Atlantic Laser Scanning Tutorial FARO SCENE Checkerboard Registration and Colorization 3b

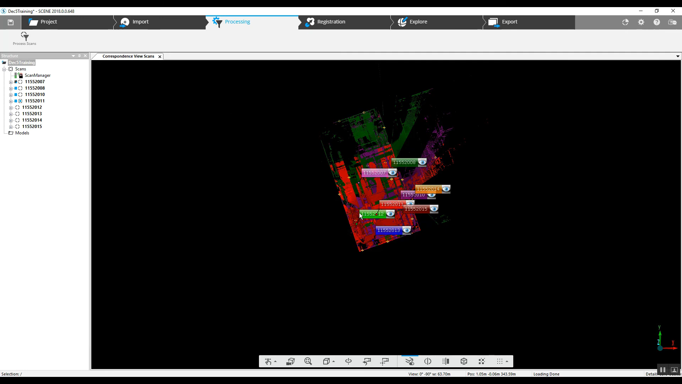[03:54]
the scan actually on your screen the point cloud be fully loaded. Now in this case we can see that the scan isn't actually completely registered correctly. Obviously we've got one that is rotated
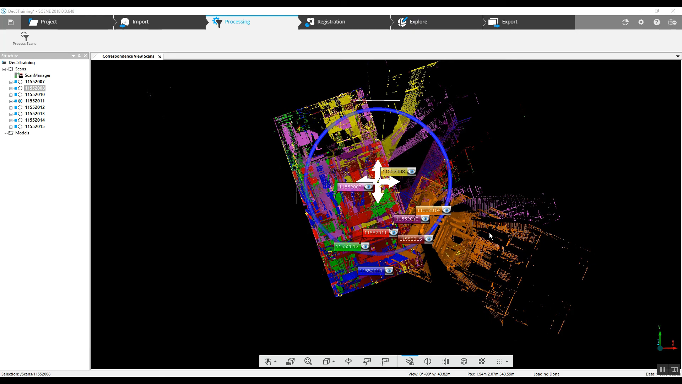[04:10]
so what we can do is take a look and see if we can grab it manually here and based on its number it's 14 we've got 15 here 13 12 most likely this
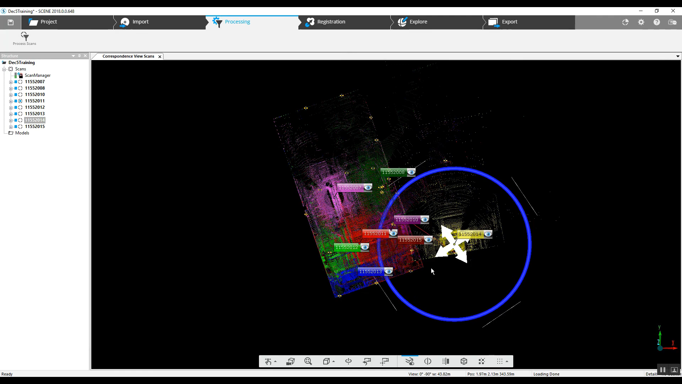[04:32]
scan was performed down here with the rest of them. With this sort of scan project being indoors it's not all that difficult to manually move the scan
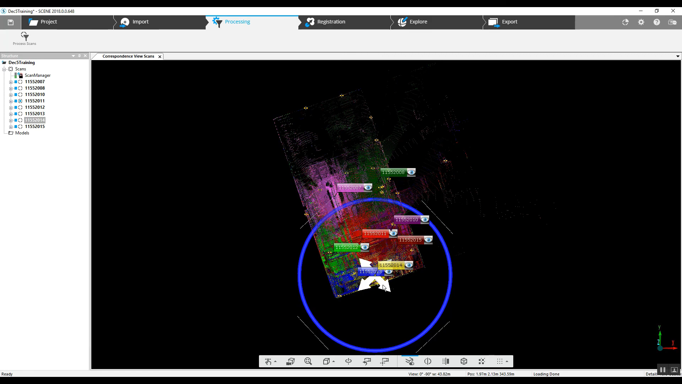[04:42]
into a position that looks to be correct
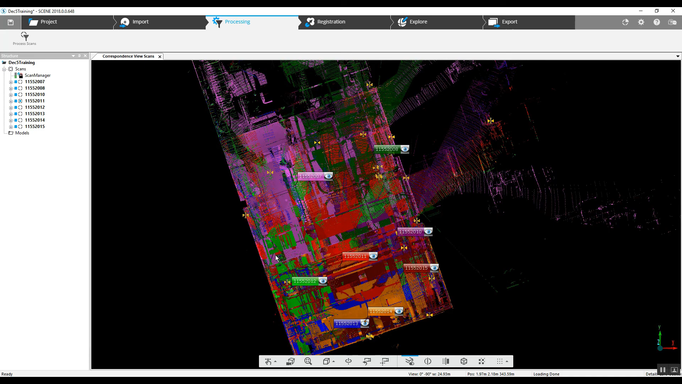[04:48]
and we will go back to our scan project unlock it right click on it do update scans
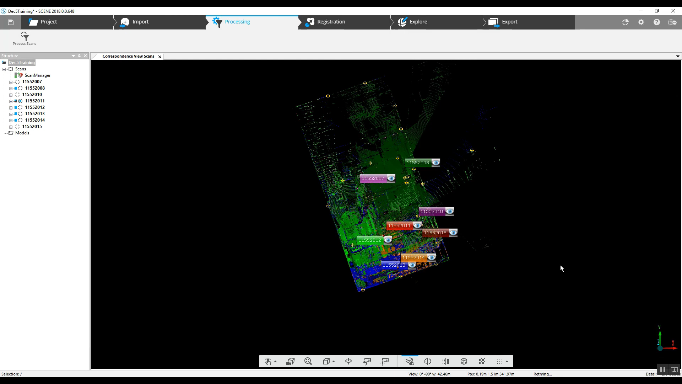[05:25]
so far so good couple more scans and it looks as though the project stuck where we put it
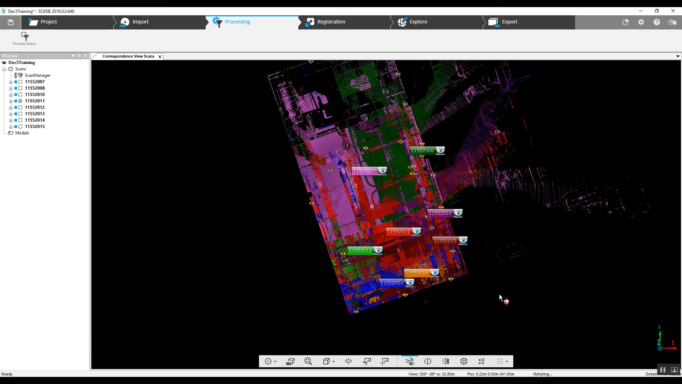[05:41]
and we'll drop the center point take a look see if our elevations are still good they are you can see the target positions inside the inside the building here
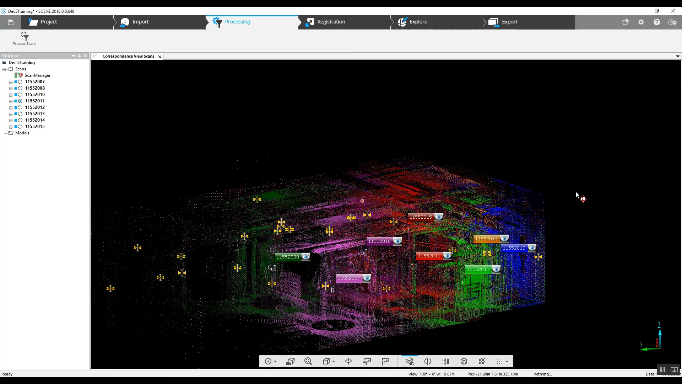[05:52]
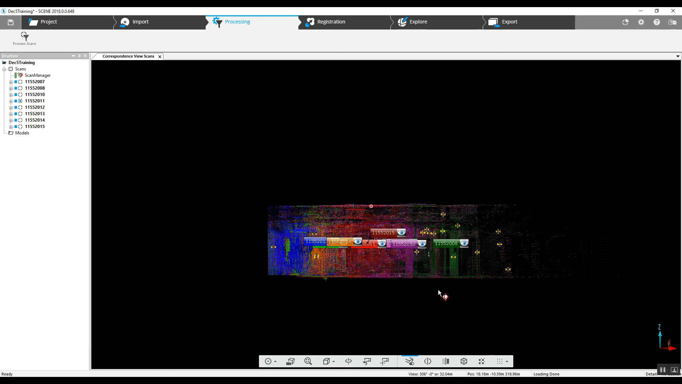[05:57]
and the project is together we'll go ahead and lock that scan manager now we can proceed with any sort of
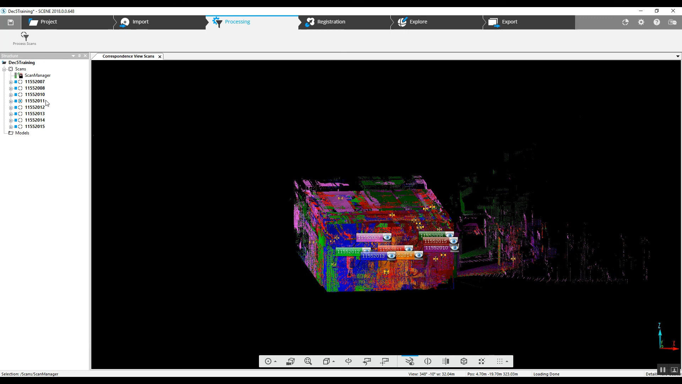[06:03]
2d or 3d measuring we can also take a look at the project in a regular 3d view
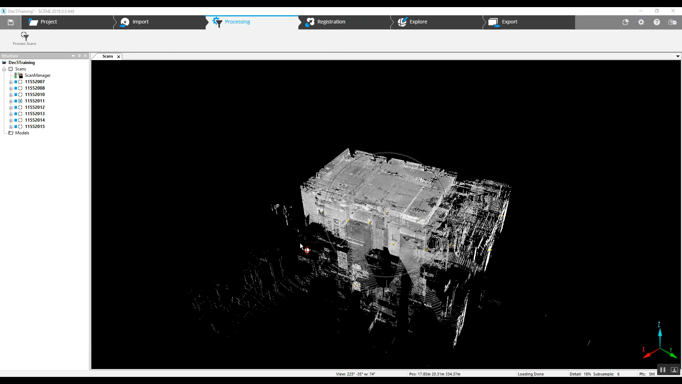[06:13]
and once we open up the project here one of our interior
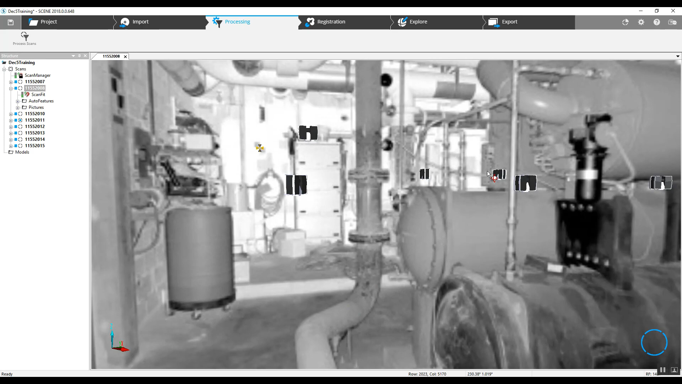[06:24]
scans with quick view you can see how clear it is with
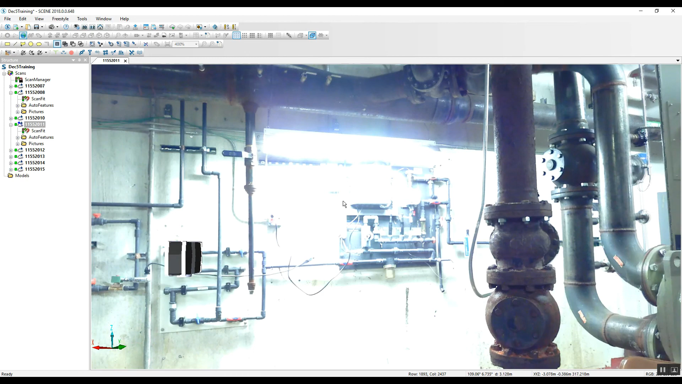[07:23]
and because the lighting seems to be good inside we have no problem this is an area because the light is in just such a way that it's looking to blow out a little bit of the data behind it we can take a look
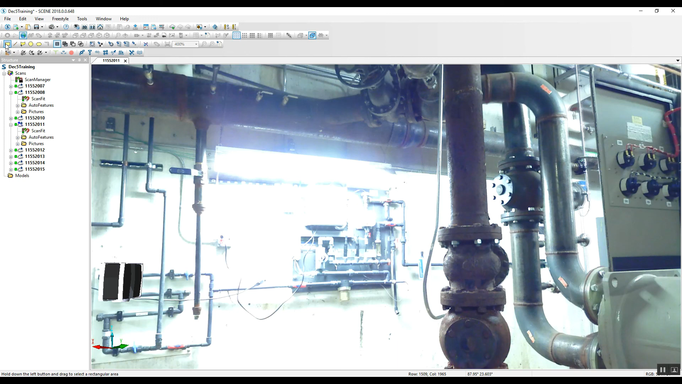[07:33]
just to make sure we've got our uh our actual measured data
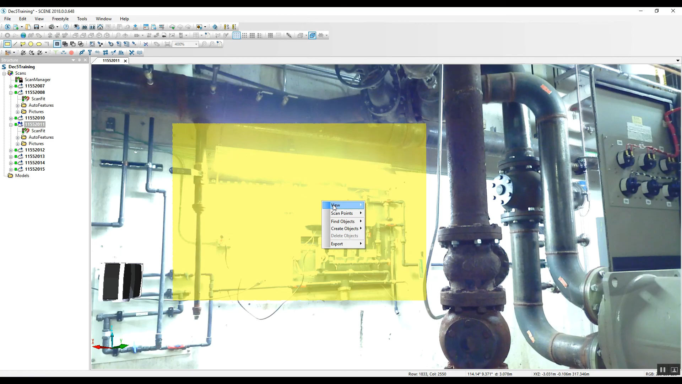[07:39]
with the laser by just rectangular that in
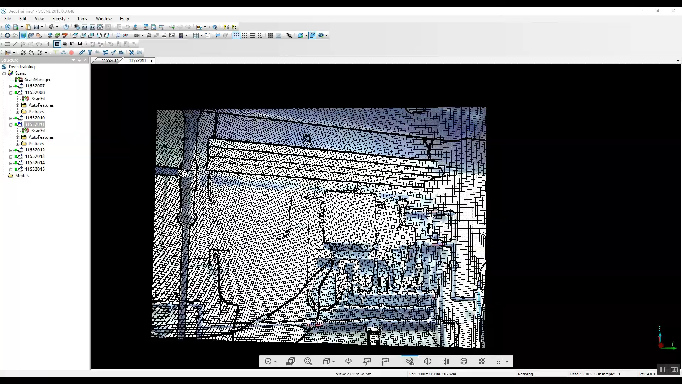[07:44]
and drop a center point and we have the data
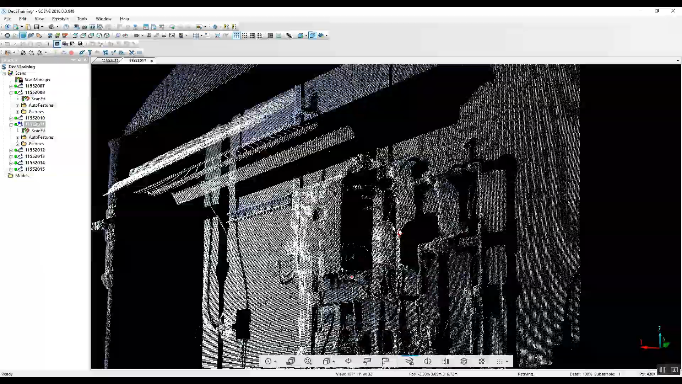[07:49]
there it's just difficult to see once the color has been added
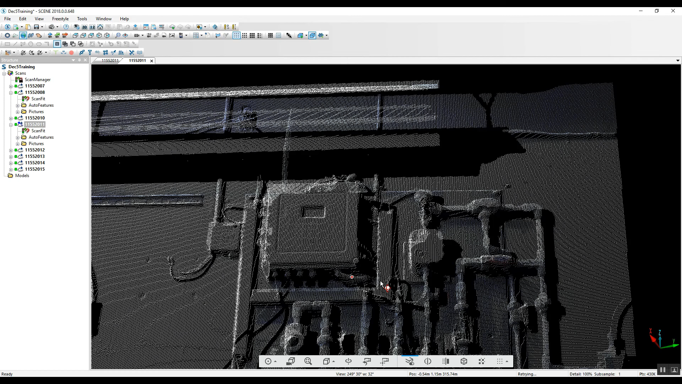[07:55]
but for the most part